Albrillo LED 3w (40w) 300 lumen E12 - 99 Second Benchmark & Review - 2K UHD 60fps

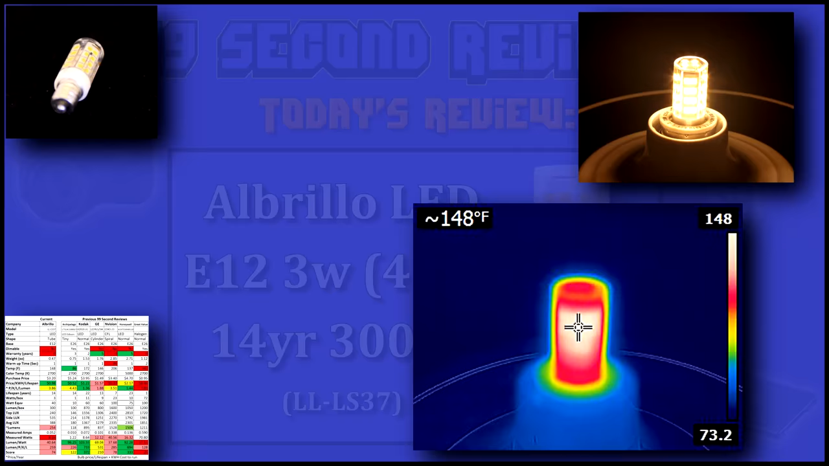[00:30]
This bulb has a bit of a disadvantage in the heat measurement.
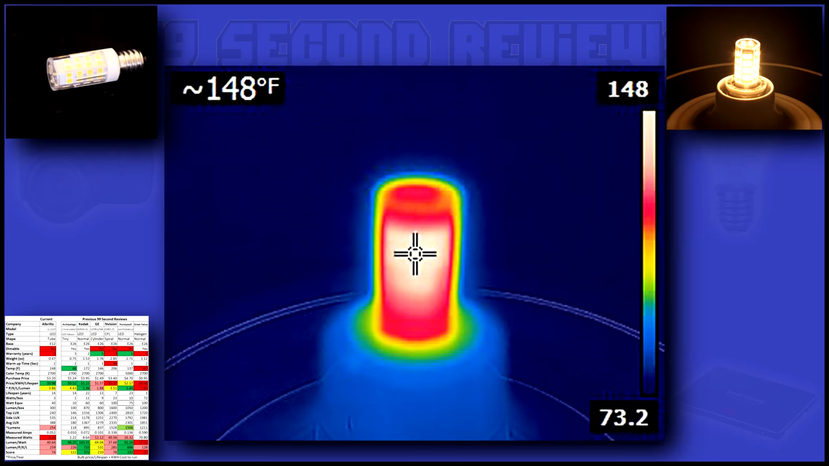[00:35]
Since the diodes are so close to the bulb housing, I am basically measuring the LED diodes themselves.